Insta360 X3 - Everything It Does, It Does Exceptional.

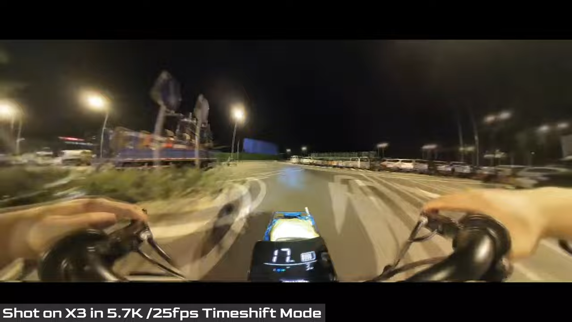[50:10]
This is a night shot time shift video capture with my Insta360 X3. You know, with dual half-inch image sensor, this camera is very capable in low-light scenarios.